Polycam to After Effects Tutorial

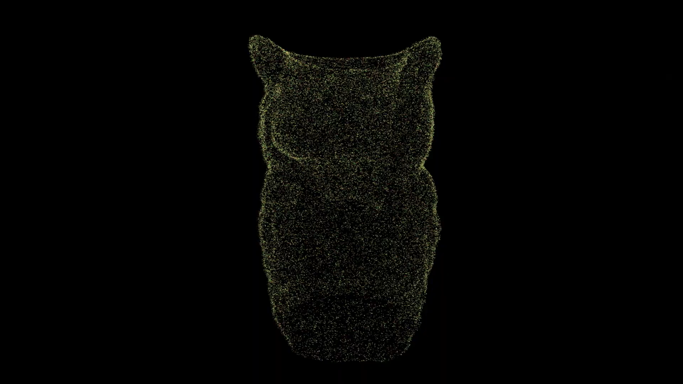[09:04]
In a similar vein, we have Stardust. Here we can load in the .obj as an emitter by pointing to an external file. Initially, we have the same problem as before.